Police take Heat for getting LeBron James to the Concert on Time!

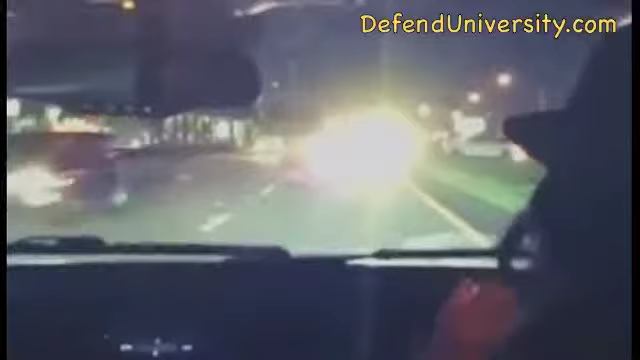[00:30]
He posted the video online and tweeted about his special treatment. They treat us so well needed it cause traffic was nuts.